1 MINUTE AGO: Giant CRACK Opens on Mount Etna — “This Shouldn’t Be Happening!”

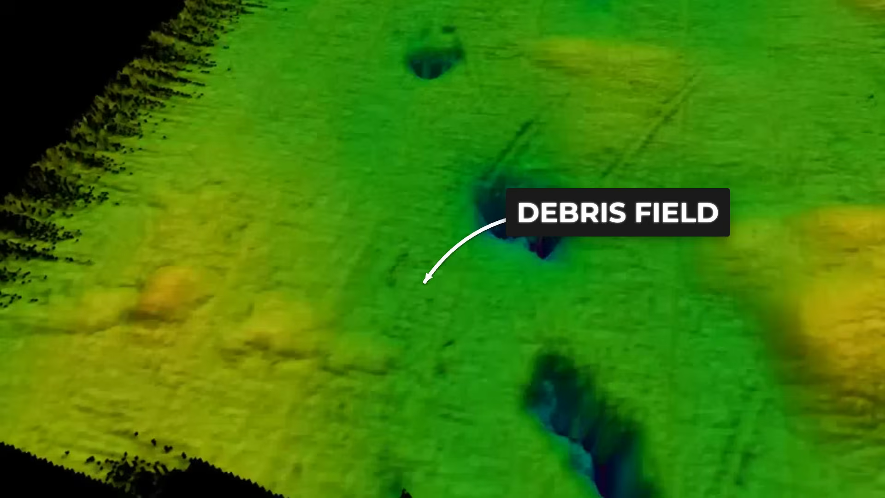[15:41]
Scientists have mapped thick underwater debris fields stretching more than 15 kilometers offshore,
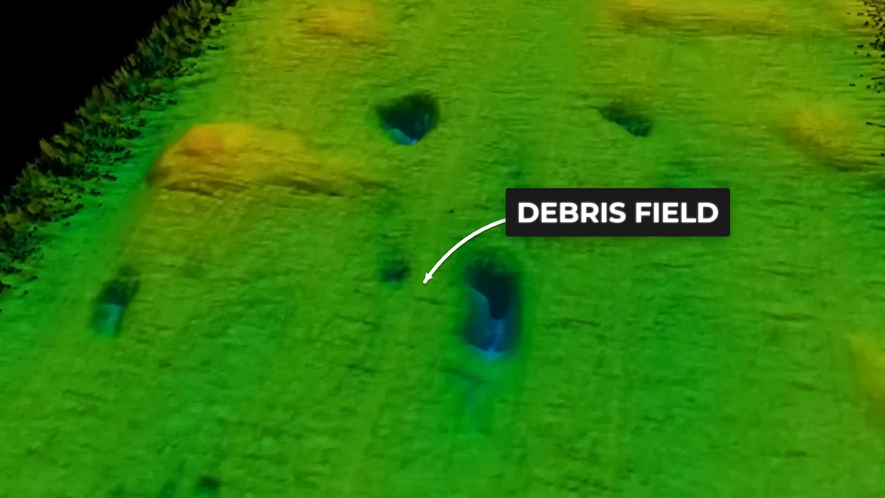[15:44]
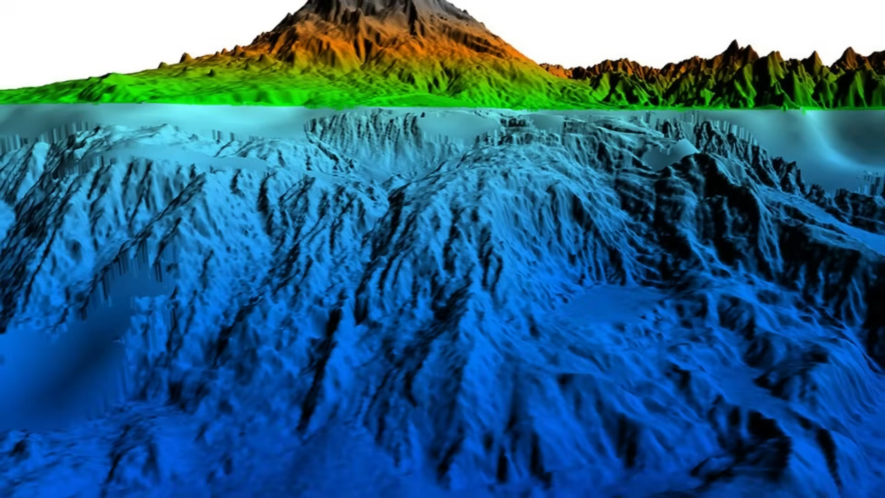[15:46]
silent proof that Etna has collapsed before.